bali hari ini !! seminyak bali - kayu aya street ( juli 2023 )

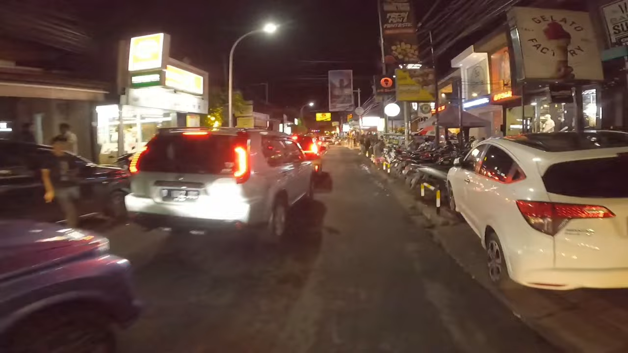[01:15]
Ya, ini suasana di kawasan dari Jalan Kayu Ayo di weekend di bulan Juli ini Sobekaskan. Nah, ini suasana di depan ini sangat ramai.
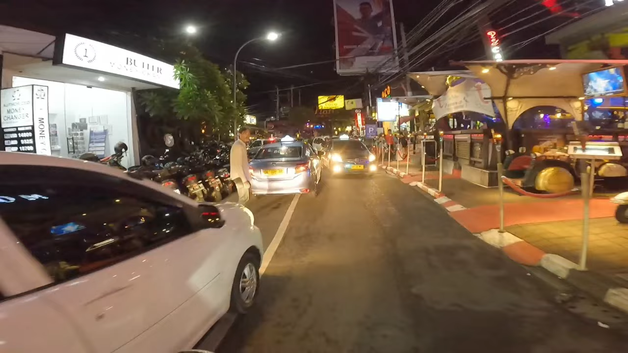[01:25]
Di depan sana tepat kawasan dari La Papela, Netis dan juga Moet. Jadi restoran-restoran yang populer di malam hari di Seminyak Bali.
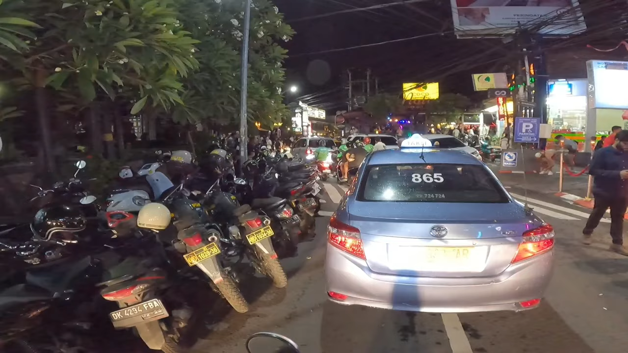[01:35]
Inilah depan kita, sebelah kanan adalah Moet Restoran dan di depan sana ada Netis sebelah dari Coco Supermarket, dan di depan Netis sebelah kiri kita ini ada La Papela, dan di sana juga ada kebab juga di sana sebelah sana, dan ada beberapa restoran juga Sobekaskan.
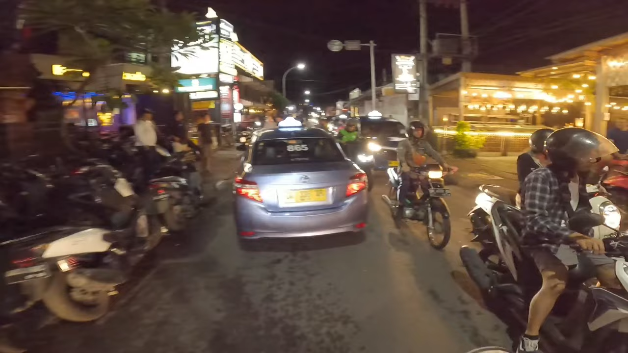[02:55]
Kita mau cari parkir untuk naruh motor. Kalau sekitar sini kayaknya padat sekali parkiran.
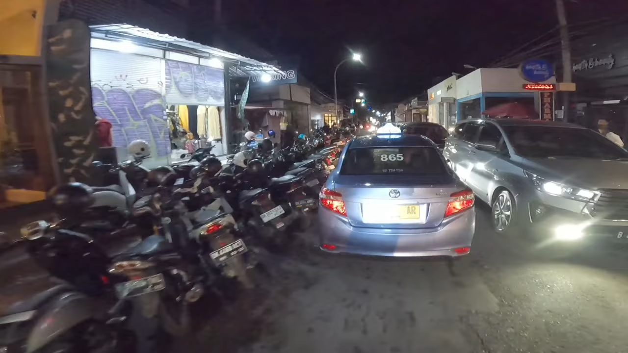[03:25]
Nah, kita akan cari parkir terlebih dahulu untuk kita akan jalan-jalan melihat suasana dari kawasan La Papela, Netis dan juga Moet. Nah, mungkin kita parkir di depan. Ini masih macet sekali Sobekaskan, ini lalu lintasnya sangat padat di kawasan Jalan Kayu Ayu ini di weekend kali ini. Nah, cuaca di Bali hari ini sudah mulai cerah,